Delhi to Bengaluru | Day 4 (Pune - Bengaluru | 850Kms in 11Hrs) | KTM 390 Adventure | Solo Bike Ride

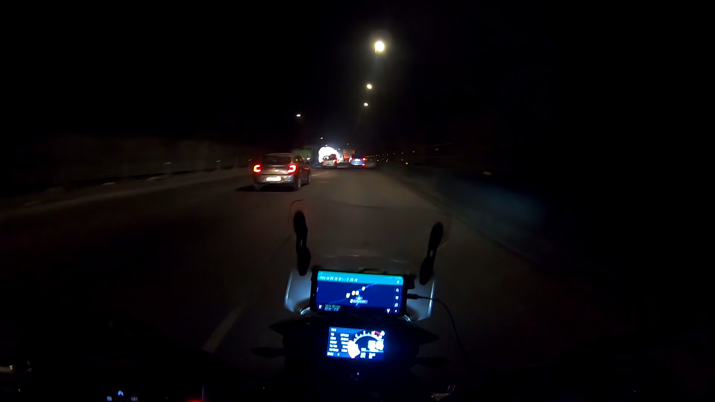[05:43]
और ये टनल ख़त्म होने का भाई, और देखते हैं टनल से बाहर निकलते हैं, नज़ारा सुना है बहुत अच्छा होता है, अभी पता चल जाएगा अच्छा है कि नहीं है। ओके नाइस व्यू, मेरे को खाई वाई मिलेगी लेकिन अच्छा है।